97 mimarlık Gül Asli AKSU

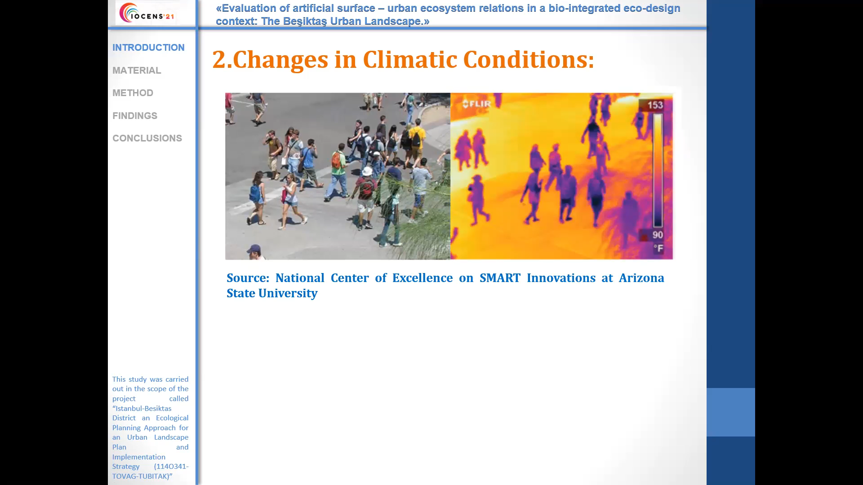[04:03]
On screen: scale top 153°F, scale bottom 90°F
Properties such as permeability, color, and texture of artificial surfaces have a direct effect on the size of the urban heat island effect. We can see temperature values of surfaces with different colors on the pavement in the picture.